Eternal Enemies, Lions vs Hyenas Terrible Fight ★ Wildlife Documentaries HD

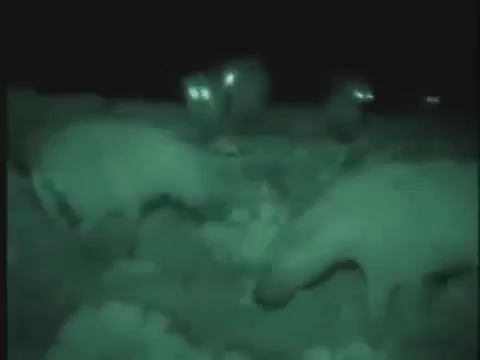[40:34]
You can see this clearly in infrared light. But how do the animals see in these conditions? Like all the animals here, their eyes appear to glow. A mirror-like membrane doubles the available light. Then their brains enhance the images, filling in the gaps to see detail more clearly.
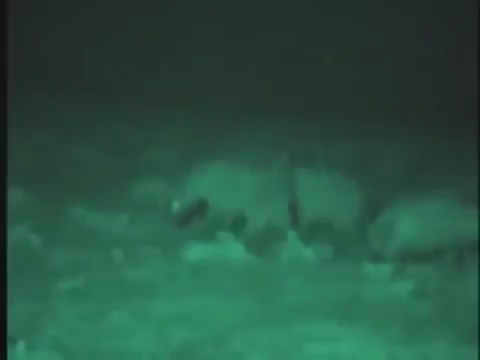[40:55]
The newcomers soon return in force.
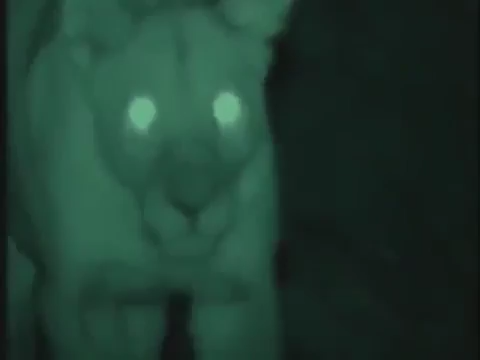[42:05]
They wander off in the general direction of the sound of herds of animals.
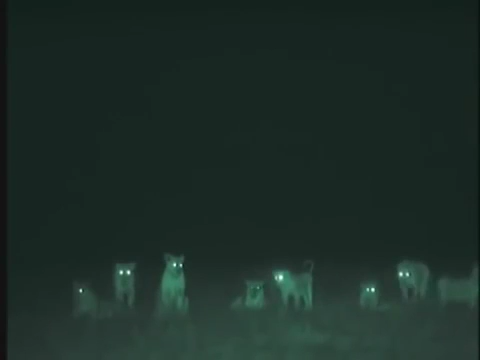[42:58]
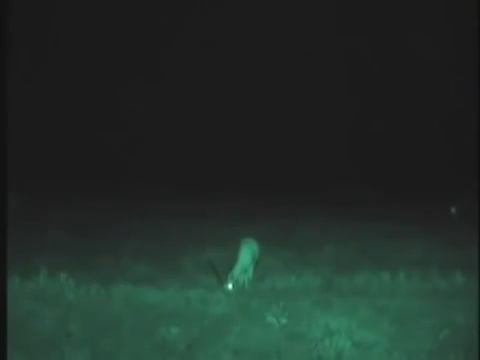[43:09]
The circling lion is almost invisible.
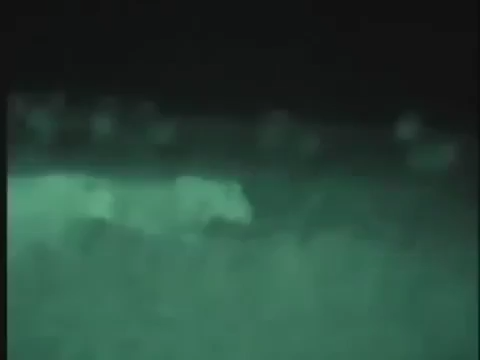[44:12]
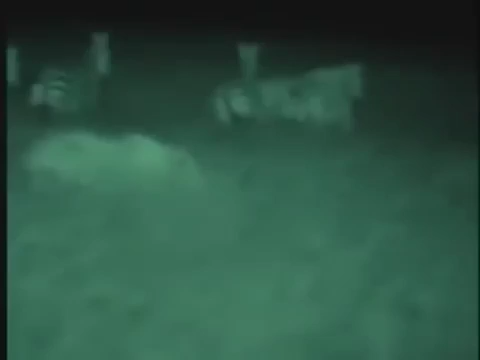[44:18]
Two young males take a small zebra with ease.
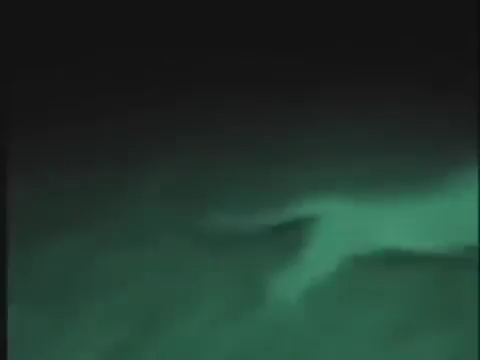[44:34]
A lioness gives chase. A high kick lets her quarry escape.
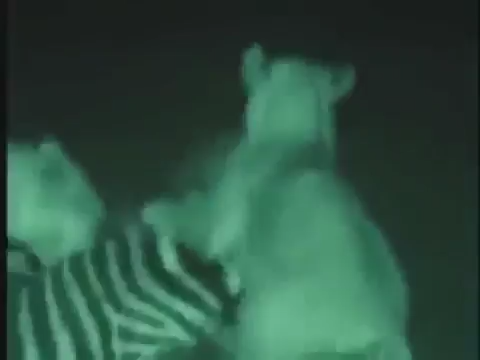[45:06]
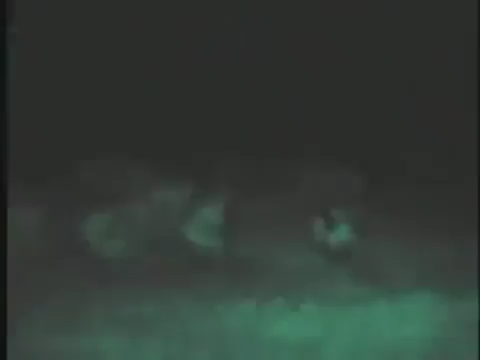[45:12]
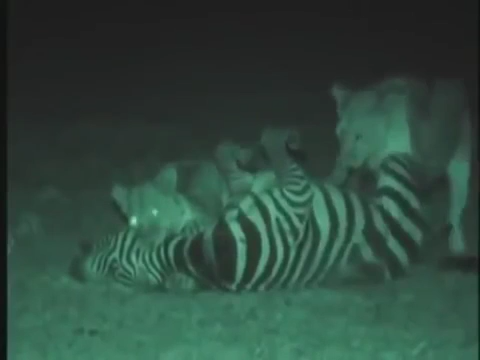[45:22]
Their ability to keep a grip on their prey in pitch darkness makes the kill possible. Everything the camera has disclosed comes together.
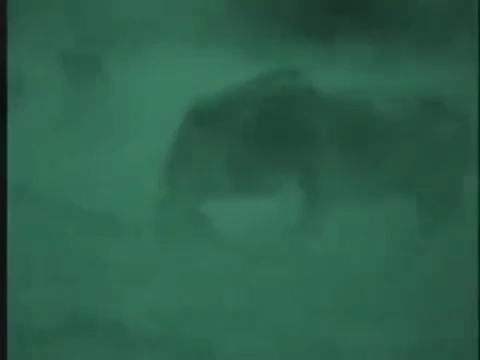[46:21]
The hyenas persist even though a single blow could be fatal.
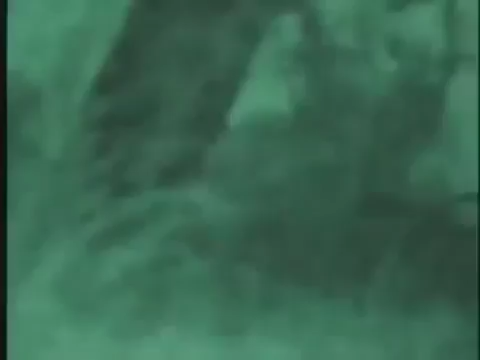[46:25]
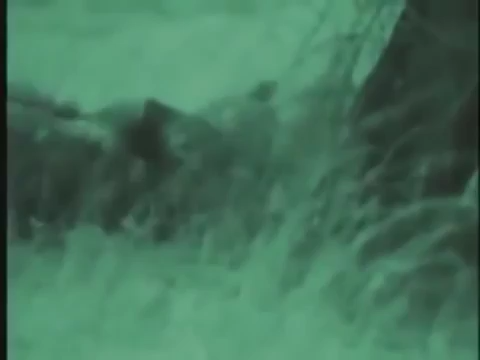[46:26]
This frequent nighttime behavior has never been recorded before.
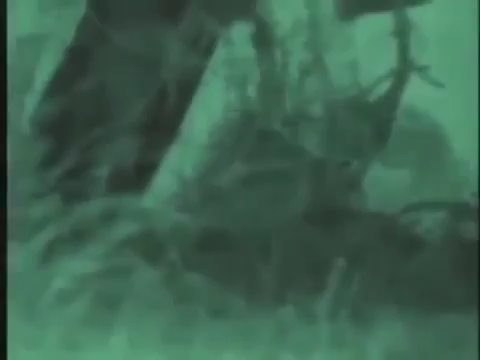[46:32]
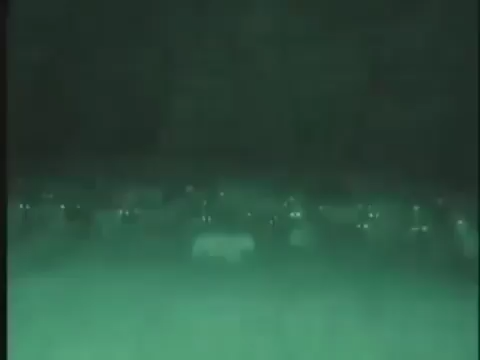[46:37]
There's much more going on in the dark than people have realized.
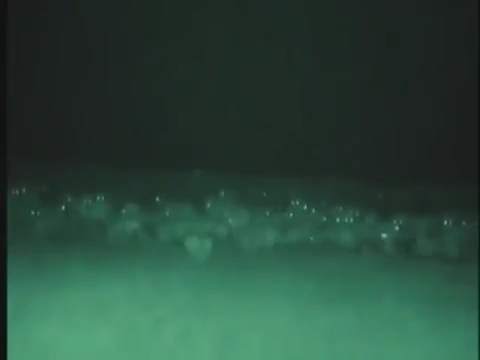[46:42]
And there must be many more secrets still to be revealed.
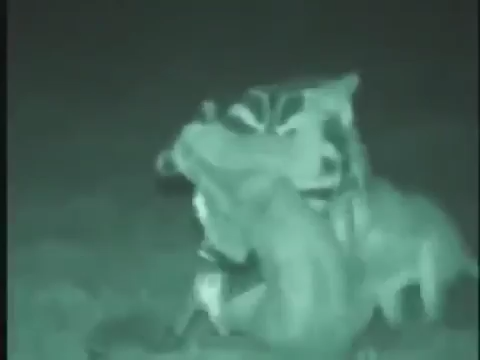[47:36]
But the darkest nights belong to lions, which can rely on built-in weapons and brute force.
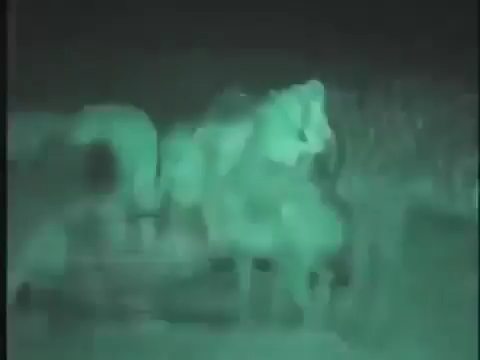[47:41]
The truer picture that has emerged applies by day as well. Hyenas can kill when lions are too conspicuous, and it's the lions that are the scavengers. In the end, they don't so much compete as coexist, hunting in different ways and at different times.